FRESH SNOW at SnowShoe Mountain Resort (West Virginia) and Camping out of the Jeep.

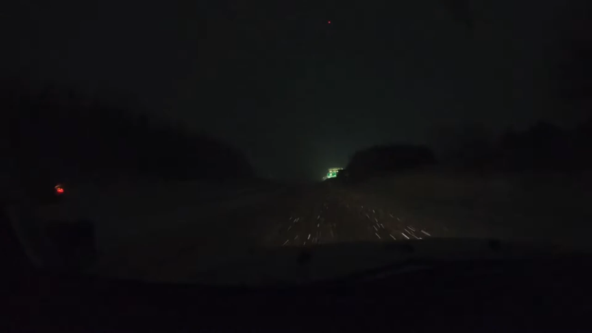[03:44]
Headlights, brights, a checkout. Yay! It looks so cool. I think those lights are definitely not in the right spot, though.
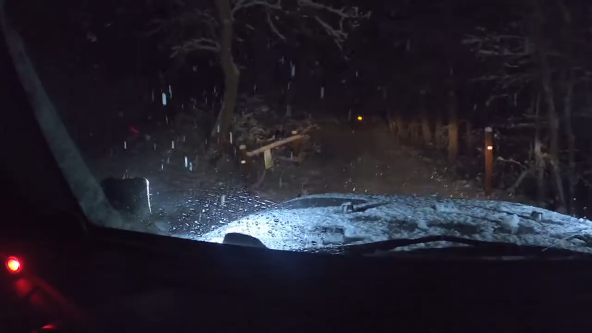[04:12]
Alright, we just hit the gate to the national park, and it is exactly midnight.